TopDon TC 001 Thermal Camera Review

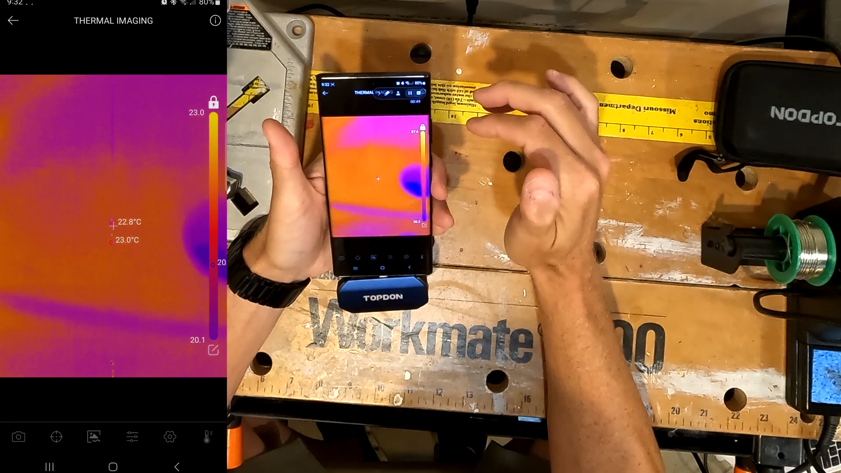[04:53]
On screen: spot 22.8°C
So let me just kind of look around for a second. As you can see there's not much that's that's
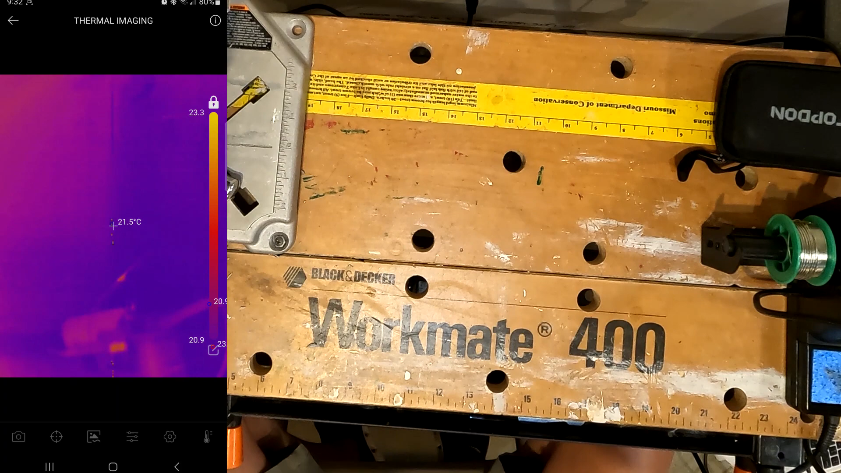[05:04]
On screen: spot 21.5°C
different around here I guess you could say.
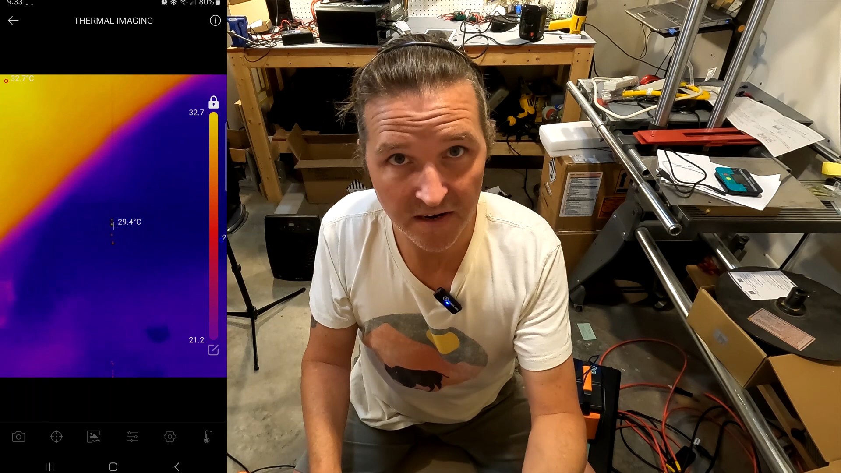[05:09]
On screen: spot 29.4°C
Okay I'm just looking around and we'll go ahead and shine it right at the camera. And you can see the hot spots on the camera. On the right hand side you can see that there is a range of
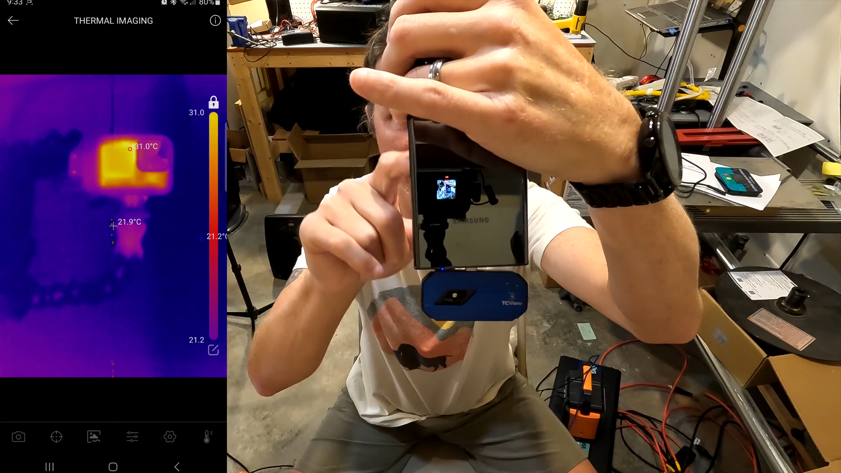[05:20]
On screen: spot 21.9°C
temperature from 31 degrees Celsius to 21 so it kind of shows you the range and what the colors mean. On mine you know since I live in North America I want to switch it over to Fahrenheit. So to do that oh you have to go you have to exit out of this and then go to personal information down here at the bottom and your temperature units right here and then we'll switch it over to Fahrenheit.
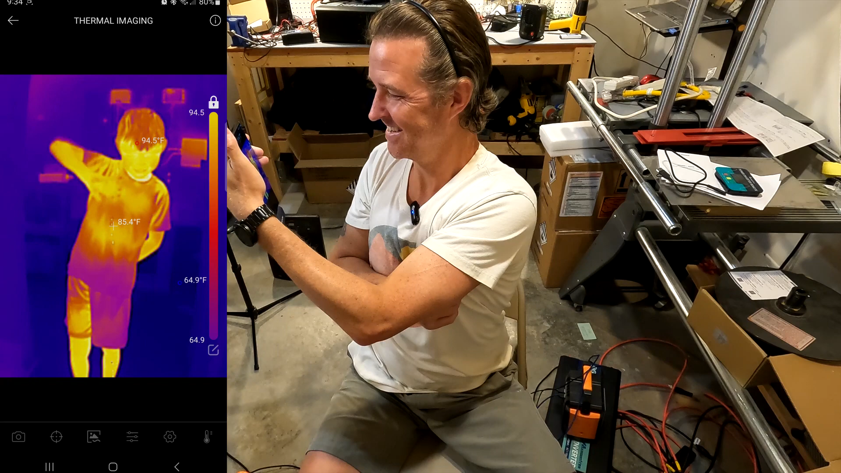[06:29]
On screen: spot 85.4°F, max 94.5°F, min 64.9°F
And then my son just walked in and there he is. So all in all this this top on works very well. What I'm going to do is I'm going to be using it a lot for when I'm testing batteries and power stations to show you the heat. But for right now what I'm going to show you is just a couple more of the options that are underneath. If you click on the camera it enables you to either take a video or a picture of the thermal image.
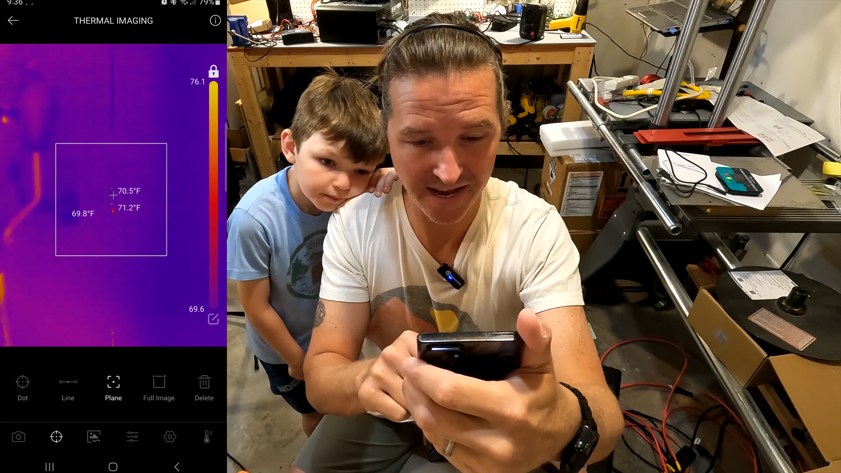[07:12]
On screen: spot 70.5°F, max 71.2°F
Okay so what these do is they make it so you can select a certain spot on the screen. And then you can just delete it by hitting delete. But you can hit dot and you can see the temperature like I want to see the temperature of the camera. So I just hit dot and it shows me right there. If I want to do a line. Let me delete it. If I want to do a line I can just bring it down and it shows me the temperature ranges of that line. And that's it. If you do a plane it does like a box.